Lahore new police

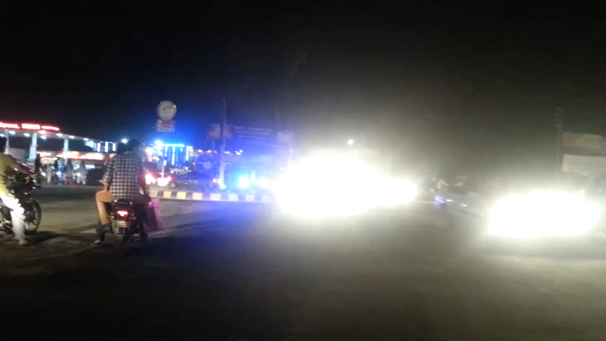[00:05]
واؤ کیا کردار ہے ڈالفن پولیس کا یہ آپ دیکھ سکتے ہیں بہت بڑا چوک ہے اور اس میں ہر جگہ ڈالفن پولیس کھڑی ہوئی ہے اور کیا کنٹرولنگ ہے کیا کنٹرولنگ ہے